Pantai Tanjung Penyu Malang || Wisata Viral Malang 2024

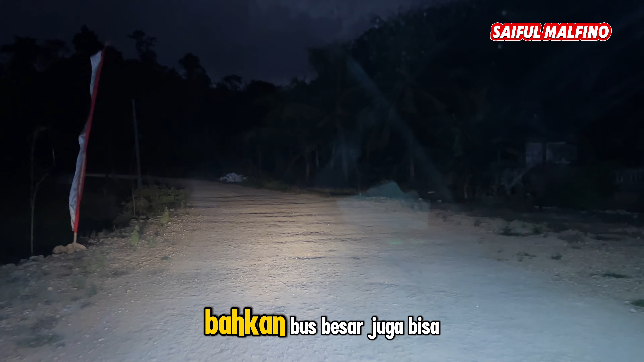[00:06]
Ini merupakan akses jalan masuk menuju pantai, sudah diperlebar dan aman untuk kendaraan baik roda 2 maupun roda 4 Bahkan bus besar juga bisa masuk ke area ini,